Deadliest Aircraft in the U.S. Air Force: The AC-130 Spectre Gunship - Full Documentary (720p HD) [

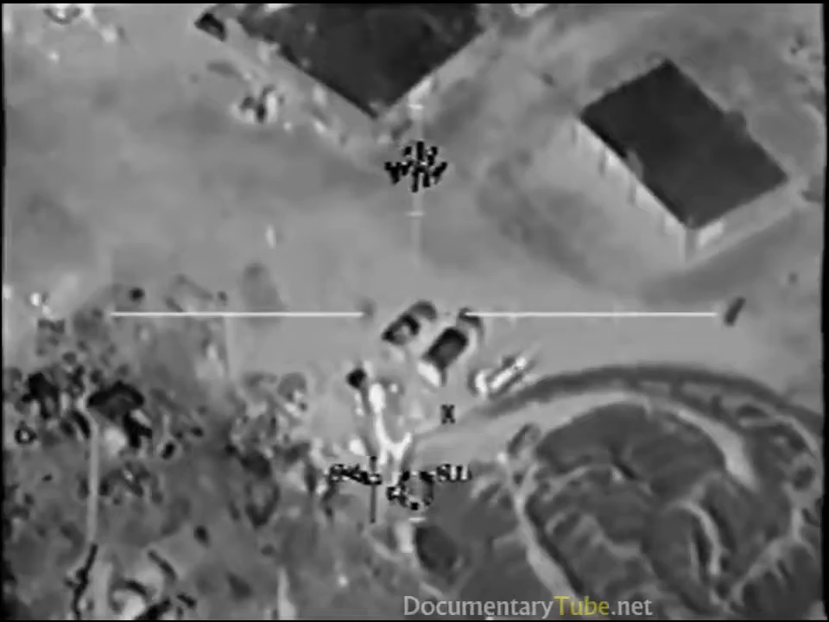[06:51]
Watch that Moss over there, too. Roger. Kill that two-six boss man. He's running into the Moss. He's running into the Moss. Get ready!
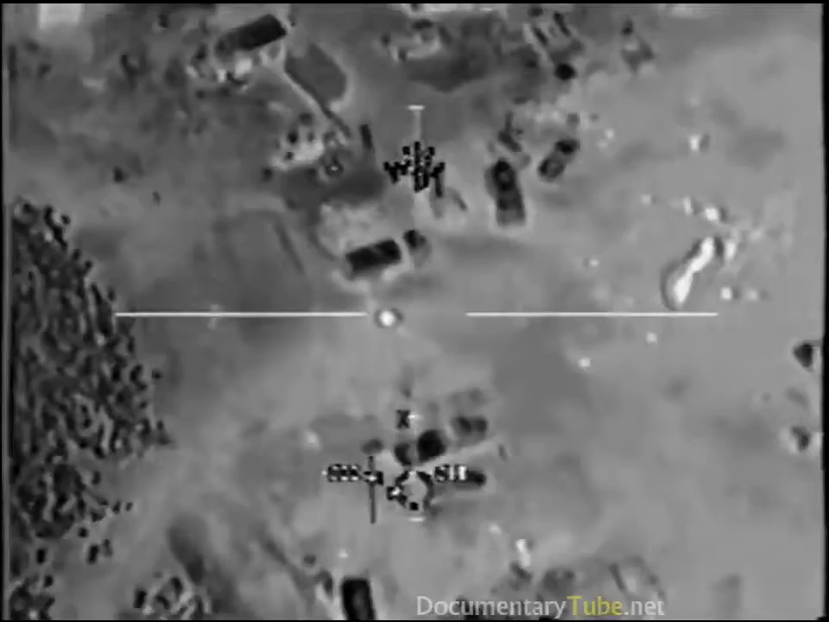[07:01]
Get ready! Go into the building to put the 105s in. Okay. Stand by. Wildfire, we cleared on the building.
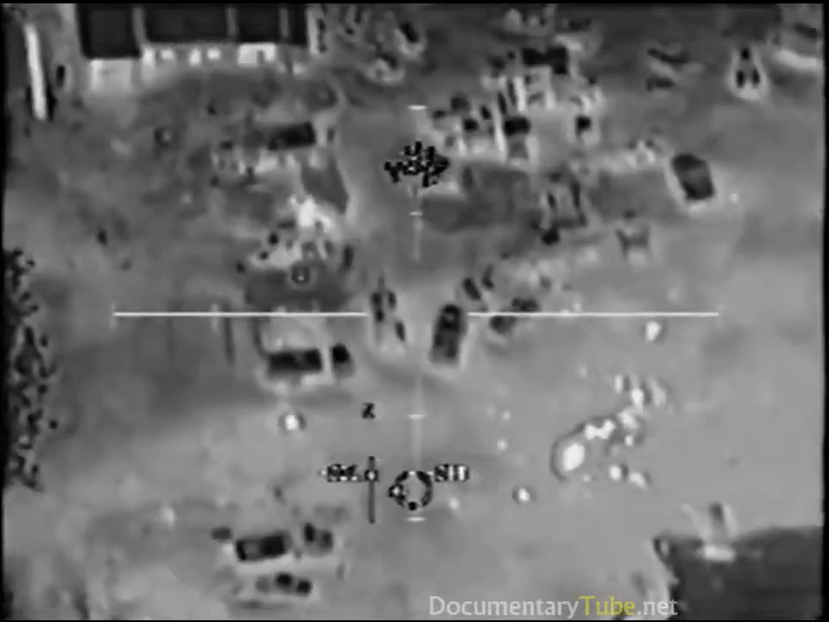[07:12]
You're cleared on the big square building. You can go ahead and level it. Roger that. Clear. Clear on the building, guys. Get in! I'm catching up with you over the building. Roger. Are you there? TV's no use on target. We're gonna scan the area. Checking the vehicles, too. You are cleared to level the building.
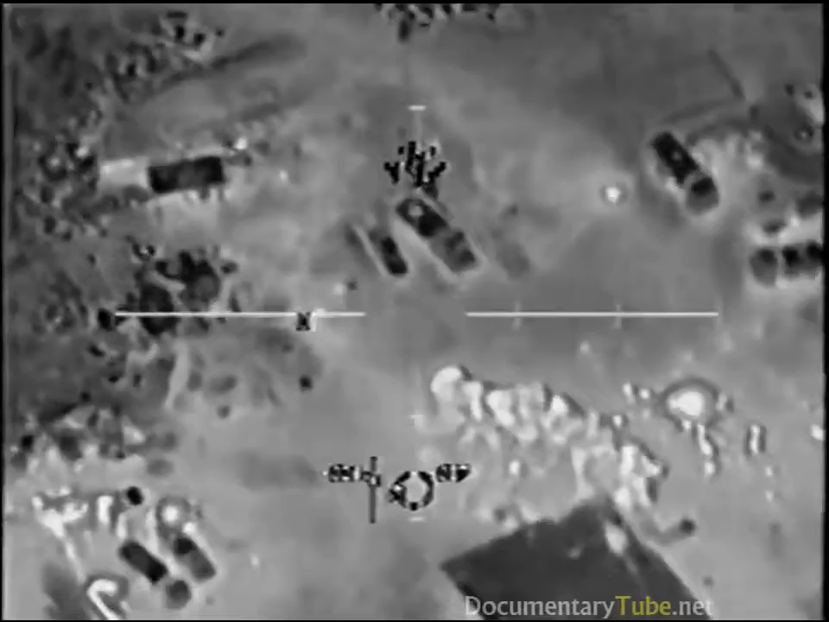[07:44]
Do you have any more personnel in the area? Don't see me right now.
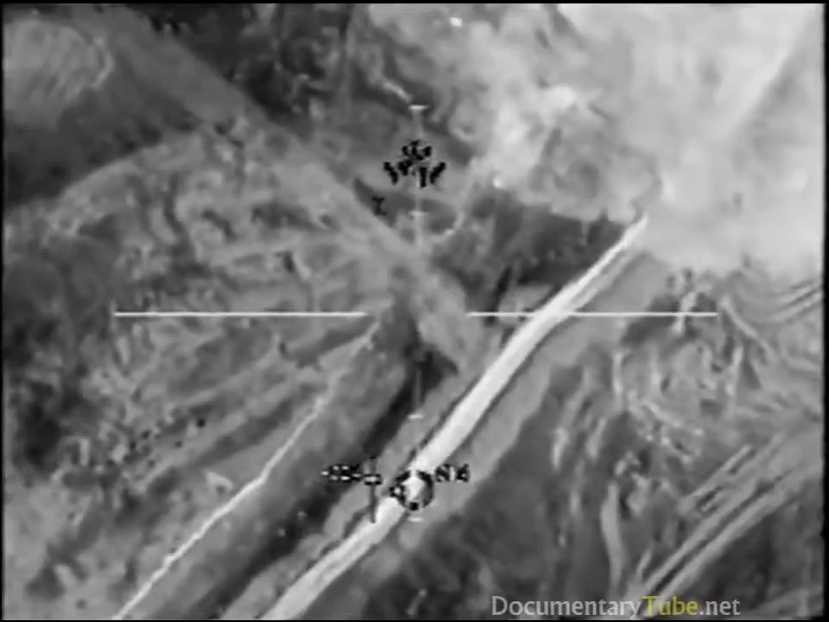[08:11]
Georgia, chip 3-1. Now, if you go directly west, about approximately 100 meters, you'll see a single hotspot there. That's the cave or tunnel entrance.
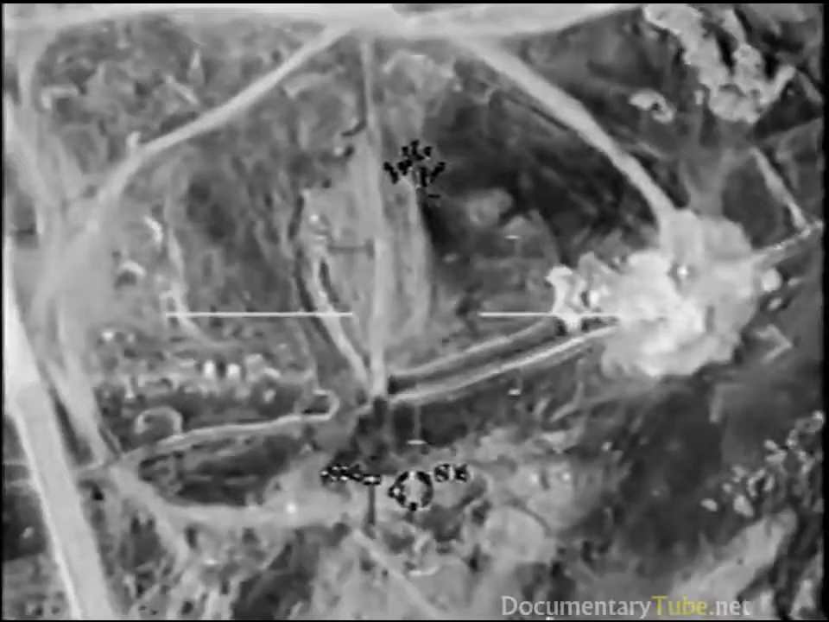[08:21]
Right there. Right there.
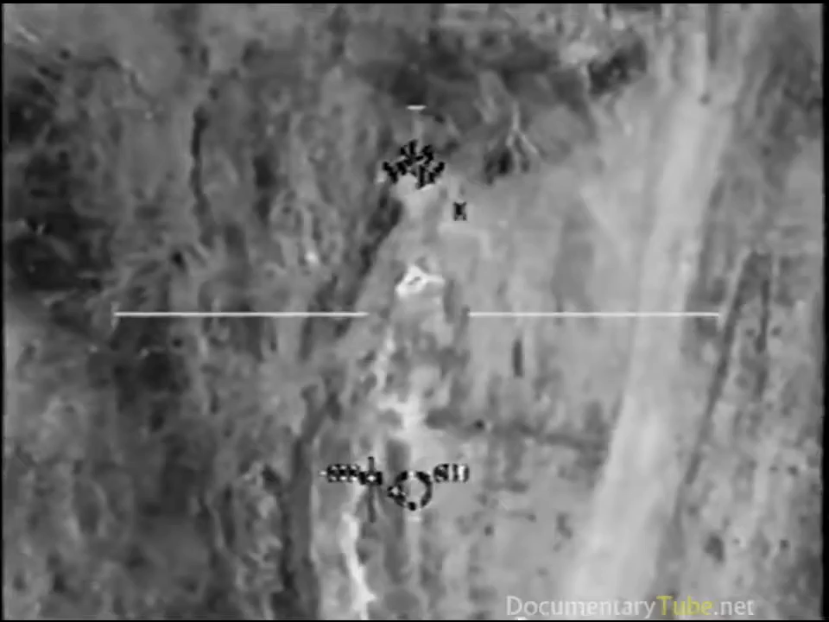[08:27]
Checking it. Don't start to put a fire.
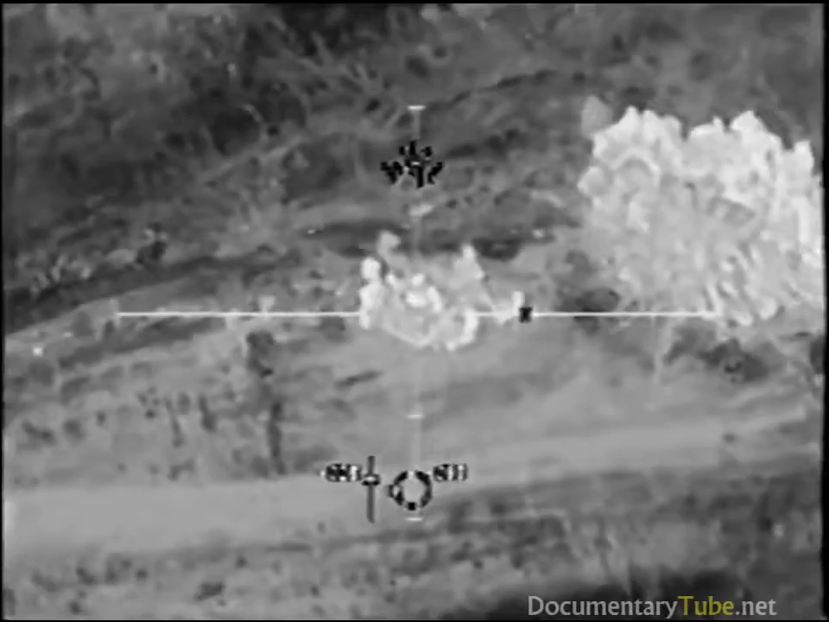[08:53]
Yeah. Yeah. Direct that side there. Got it. Guy moving.
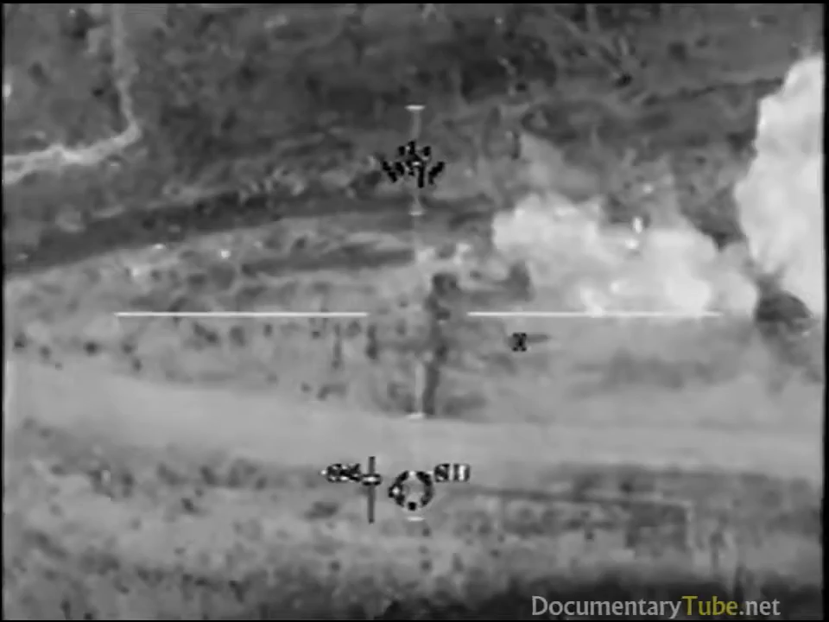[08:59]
Guy moving. Got them. Lots of guys.
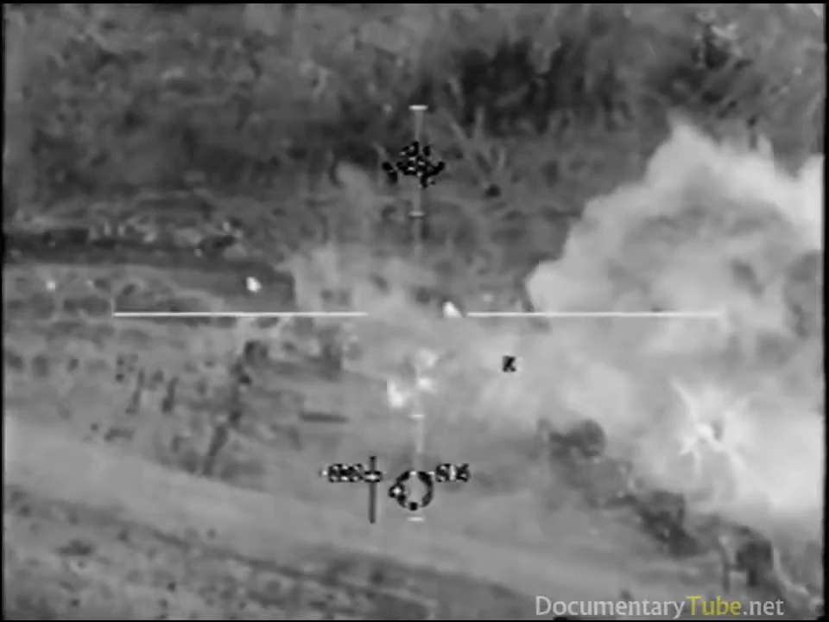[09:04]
No box. No box. Coming out in one letter. Got three.
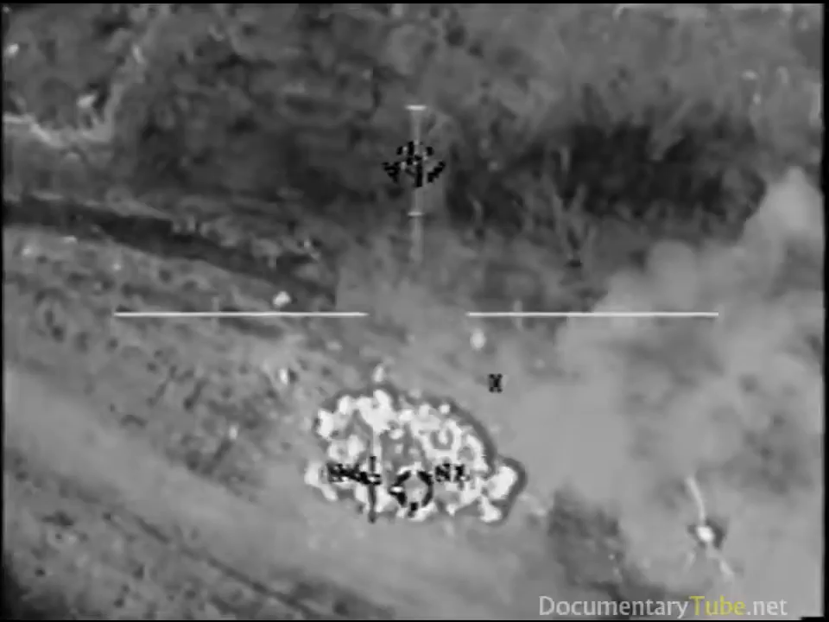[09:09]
There, you got it. Dirty! This is the other guy. Guy moving to the east, out there.
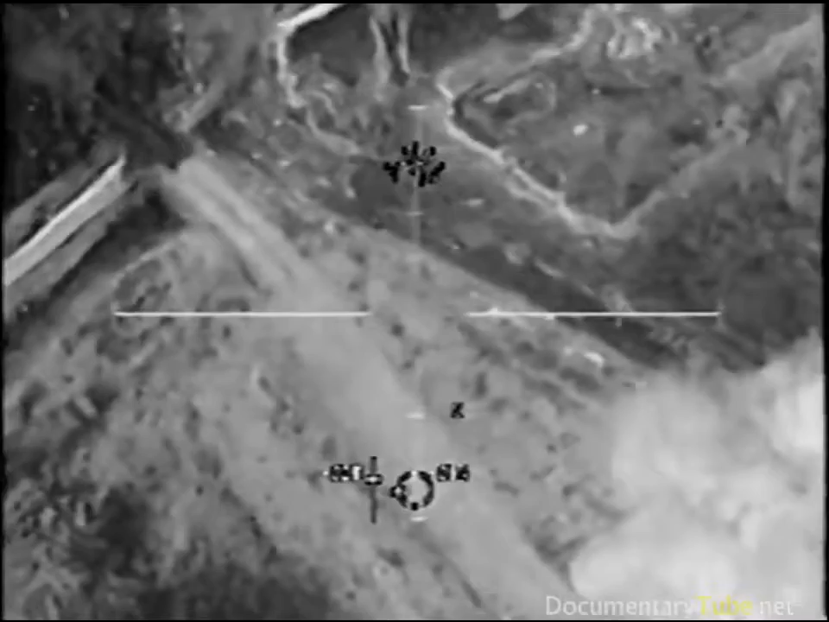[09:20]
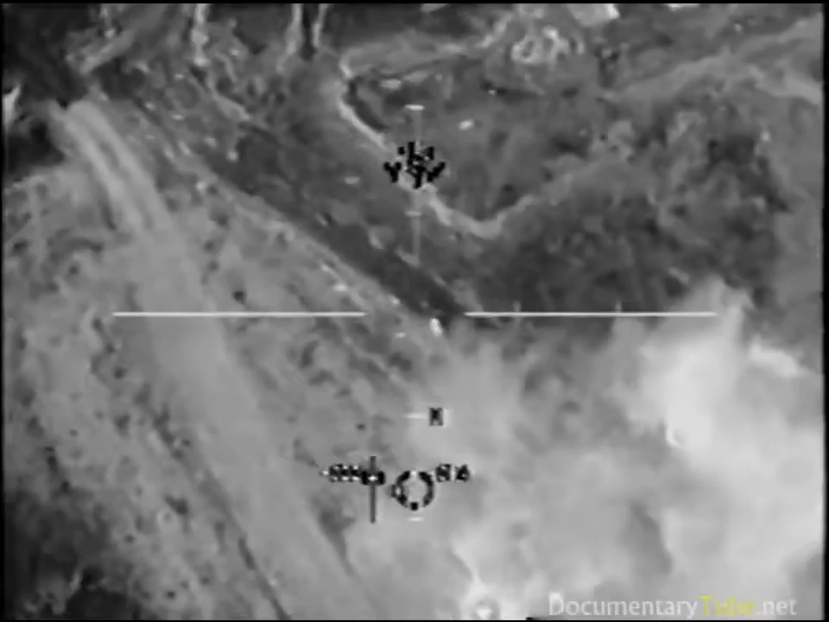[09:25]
Stalled. You have two of them there. You're ready!
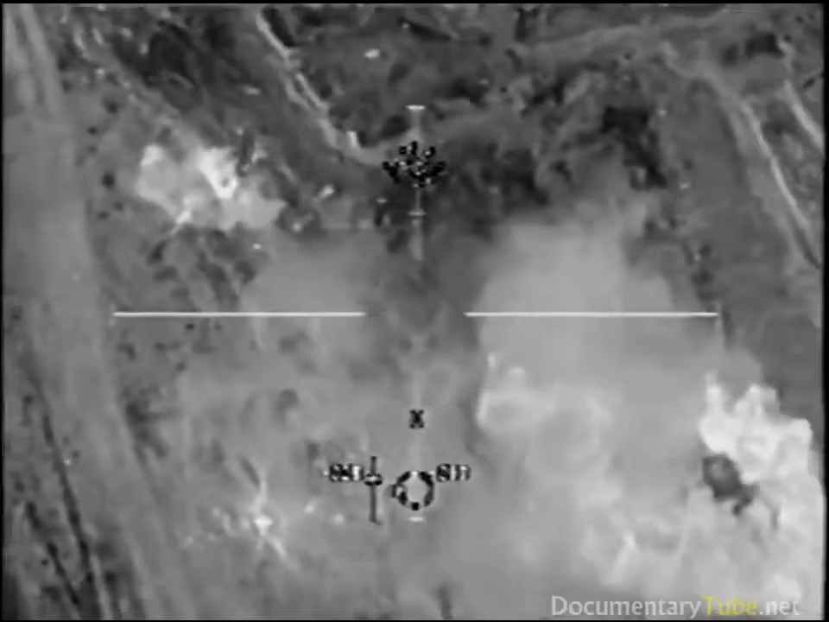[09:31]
Back on the other guys. Oh, yeah. You got the other guy. That landed probably within two feet. That one's still crawling there. That guy's still burning. Still running right. to the south. Oh. Yes! Get ready! Get ready! Let's hold up and look around here.
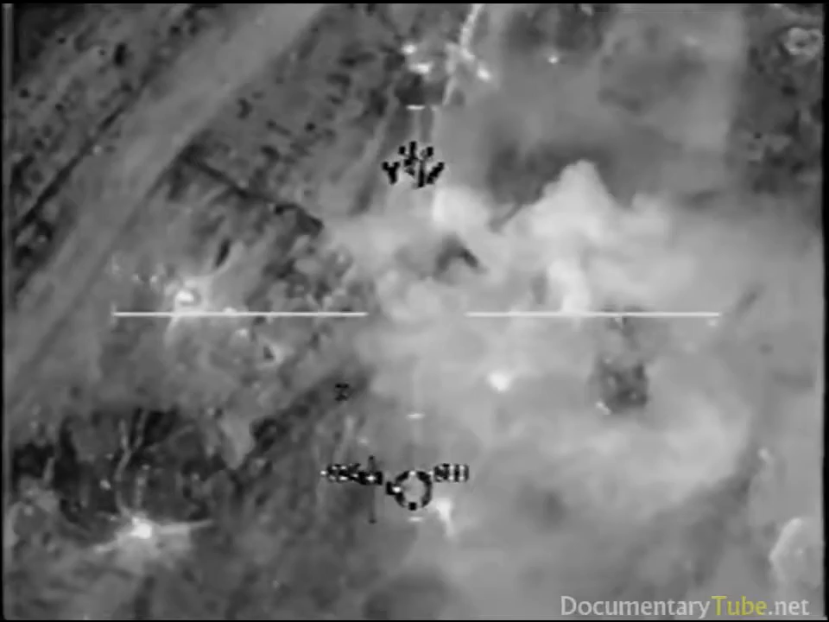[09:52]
I know those two guys. I saw them flying apart. Yeah, that guy. Yeah, I got that guy too.
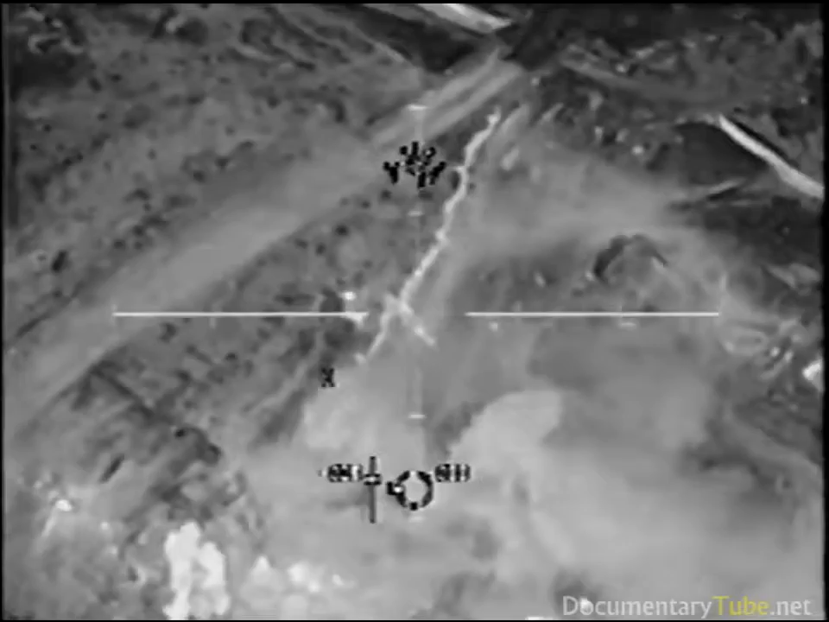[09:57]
I saw him die earlier. He was in 40 round. Correct.
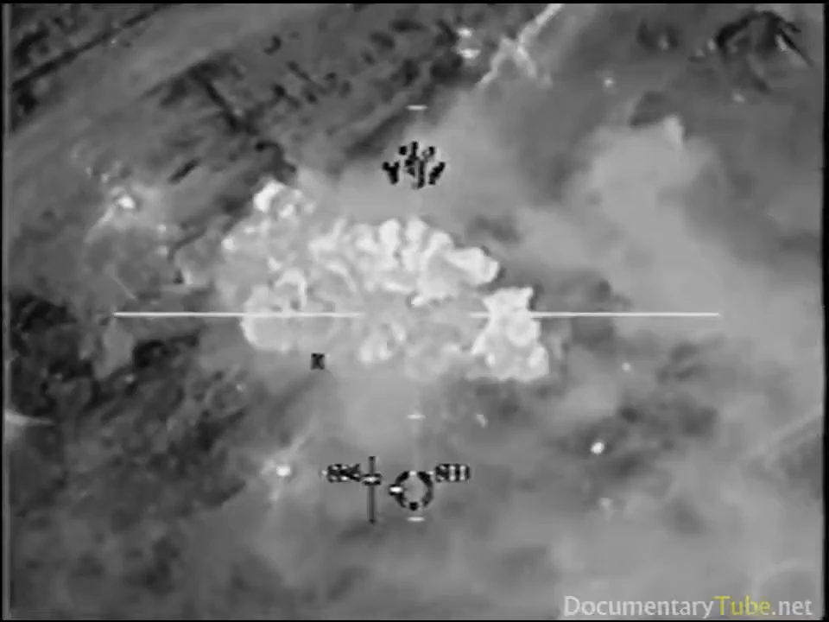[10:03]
Get ready! Get ready! That guy's moving. Yeah, he is.
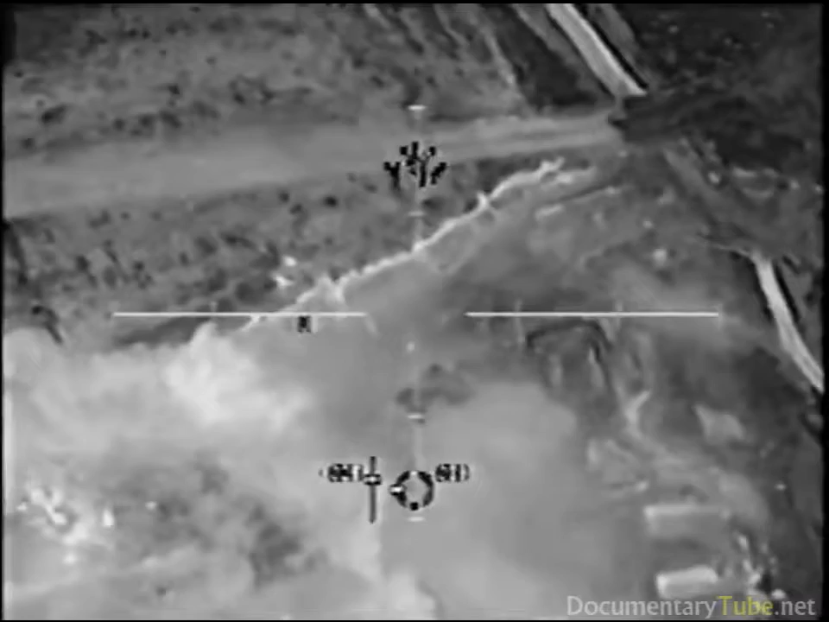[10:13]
We went down down back, but he was protected.